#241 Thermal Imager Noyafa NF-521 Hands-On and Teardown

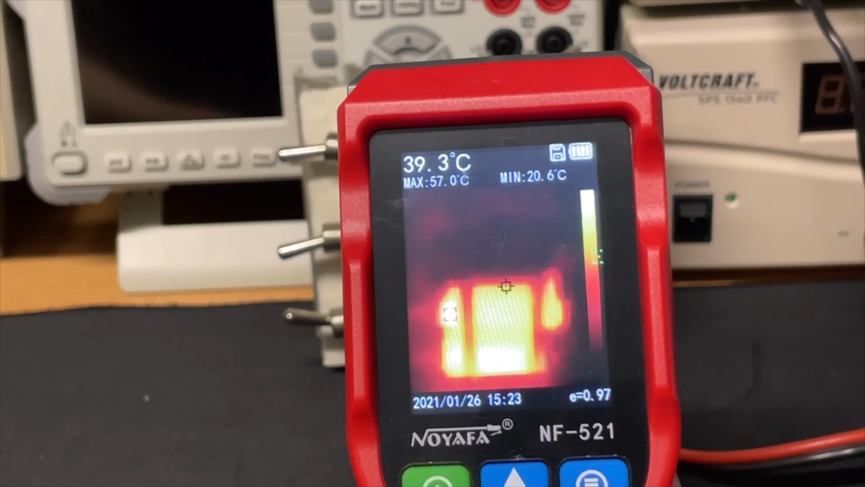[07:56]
On screen: spot 39.3°C, max 57.0°C, min 20.6°C
this is nothing oh it's all hot okay this is the standards and with the top
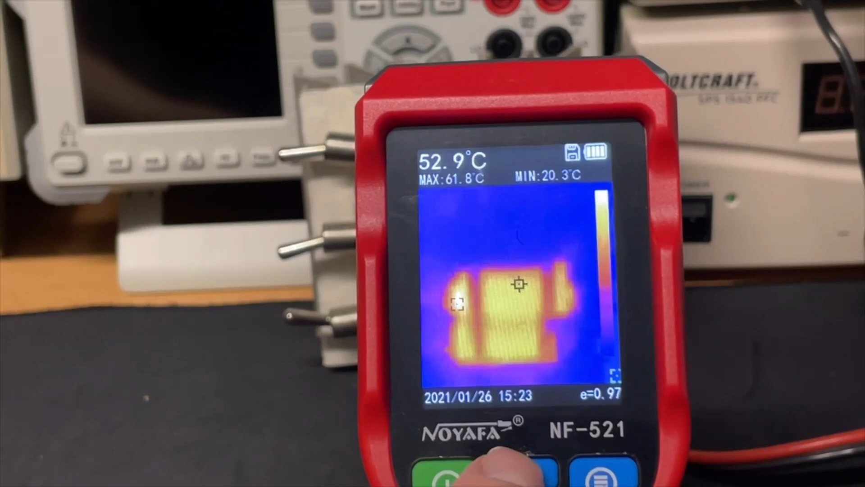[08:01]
On screen: spot 52.9°C, max 61.8°C, min 20.3°C
button we can do outline combined this is also combined with more visual and this is only visual
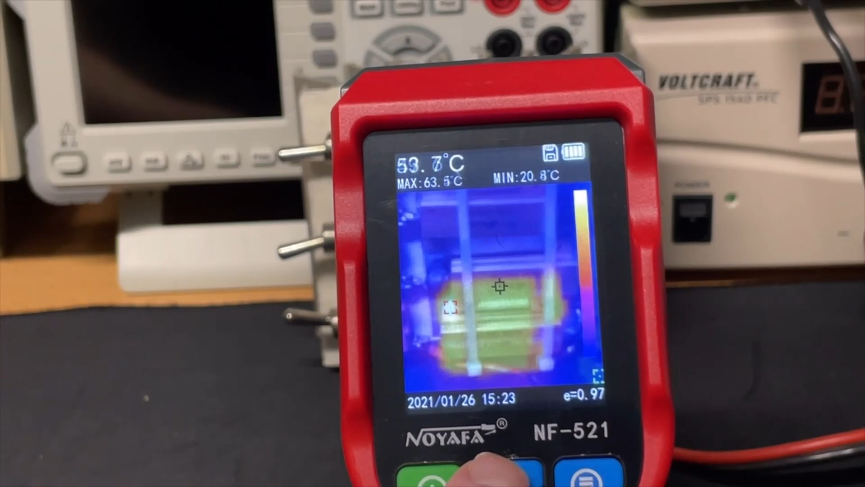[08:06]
so okay let's see the third resistor
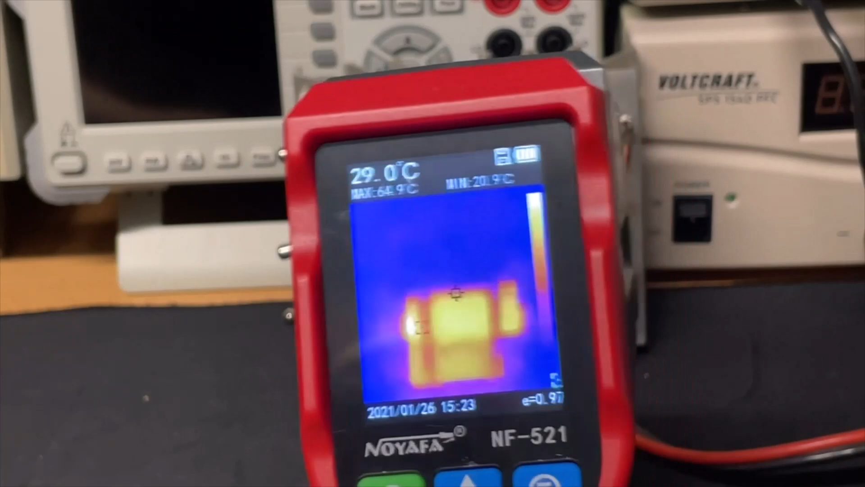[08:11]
On screen: spot 29.0°C
and the fourth let's see the whole stack then the other ones will cool down and then the other resistor for slowly heat and probably they are all the same value but they are 10
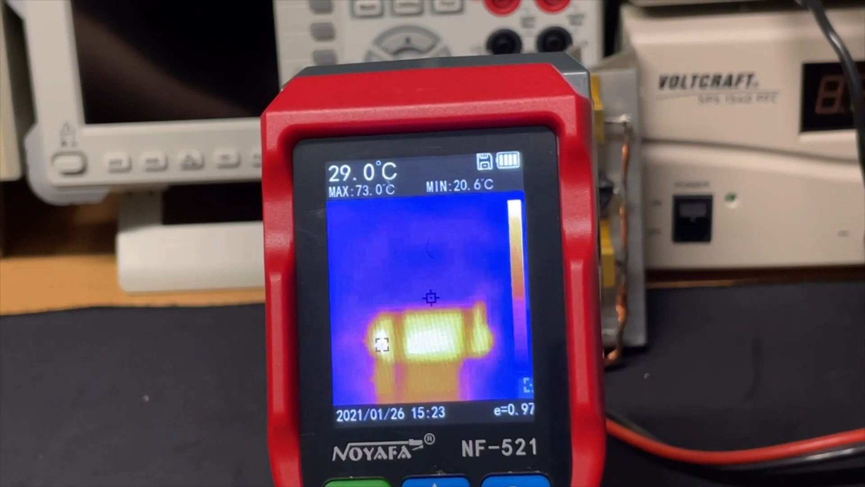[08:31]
On screen: spot 29.0°C, max 73.0°C, min 20.6°C
percent so or five percent so one resistor will be the lowest and they are now all in parallel and then the
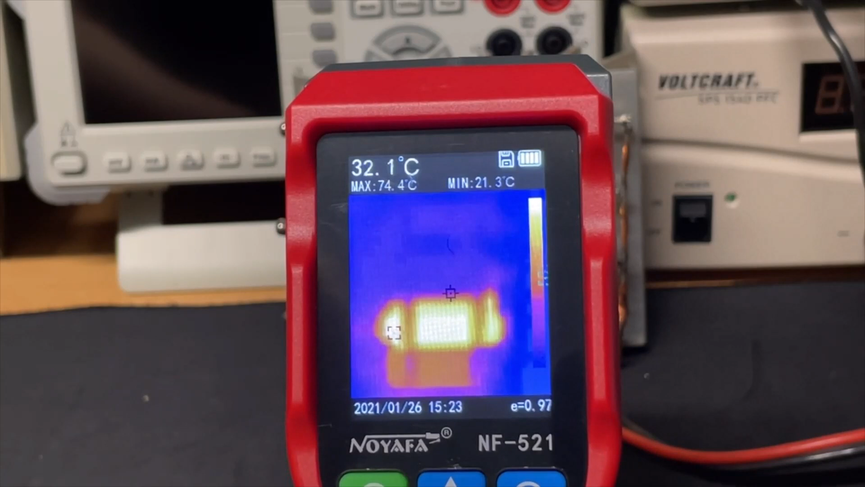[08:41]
On screen: spot 32.1°C, max 74.4°C, min 21.3°C
the lowest resistance will get most hot and that looks now to be the second one
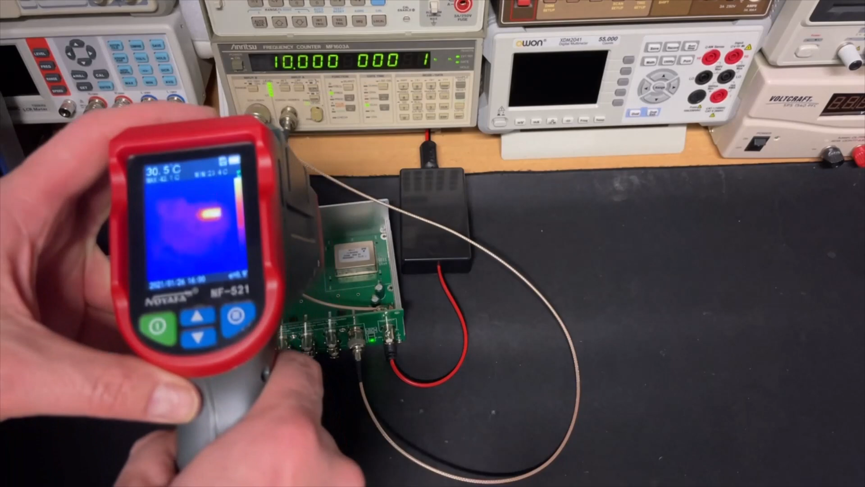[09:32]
On screen: spot 30.5°C
yes clearly here with the combined picture let me make a shot of that
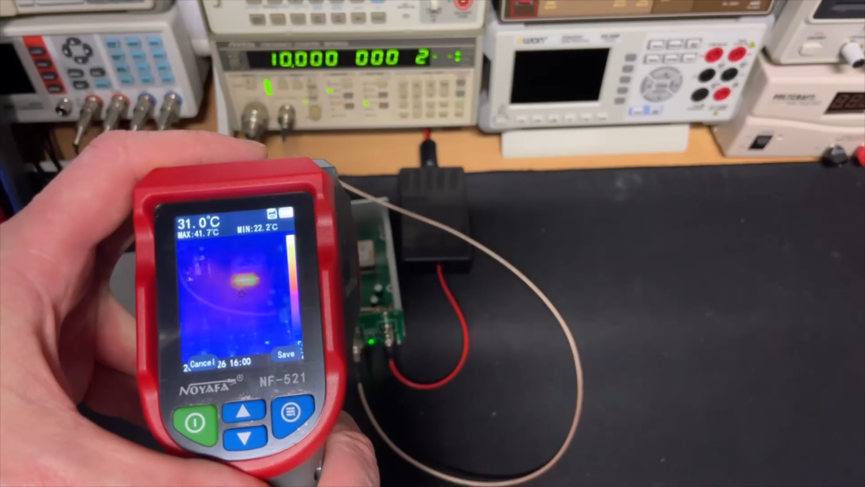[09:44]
On screen: spot 31.0°C, max 41.7°C, min 22.2°C
most of the heat is produced one side of the oscillator
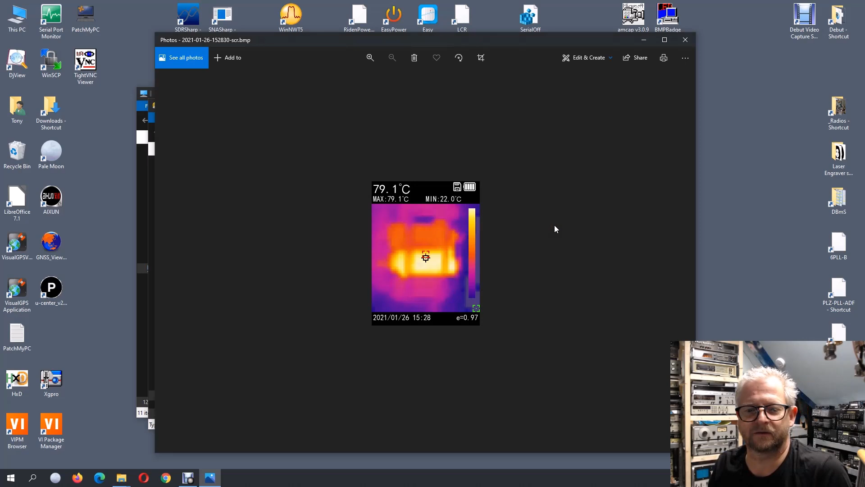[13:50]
On screen: spot 79.1°C, max 79.1°C, min 22.0°C
the thermal the 80 degrees as we saw and this is the visual so it it makes uh two pictures every
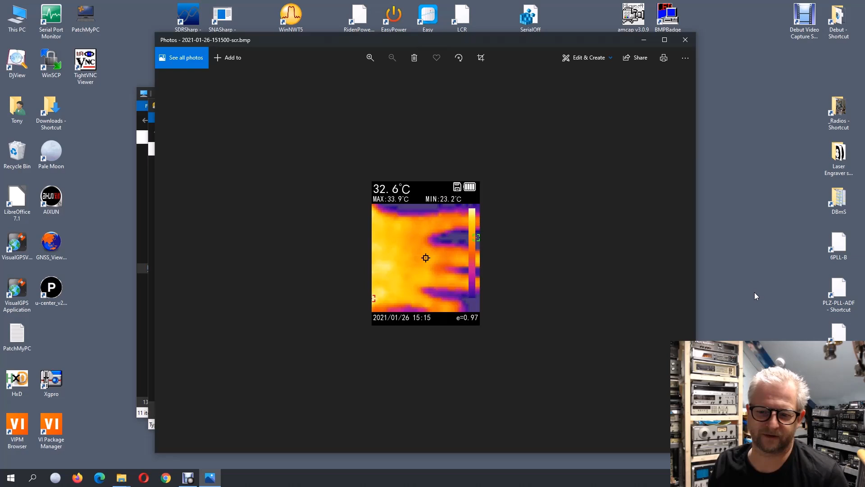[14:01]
On screen: spot 32.6°C, max 33.9°C, min 23.2°C
time here is my hand that was the first one and the visual